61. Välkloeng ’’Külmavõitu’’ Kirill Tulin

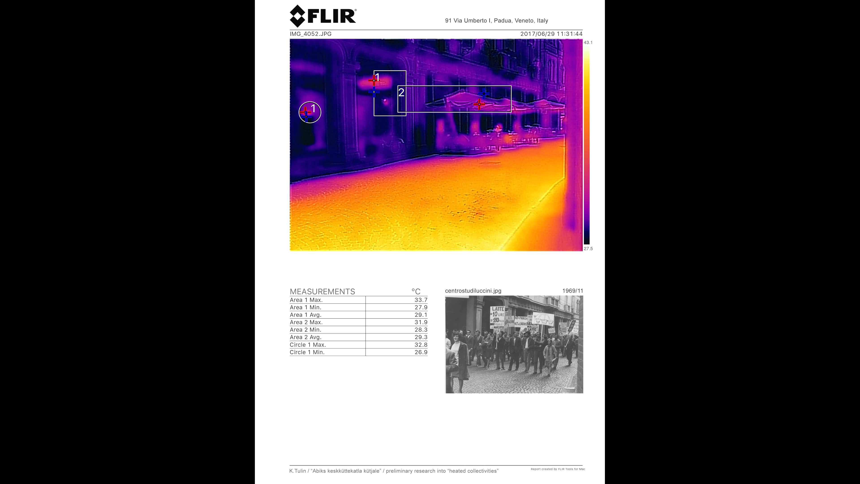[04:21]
I armed myself with a thermal camera that is well-equipped for such investigation, as it makes you assess the heat while staying in relative cold.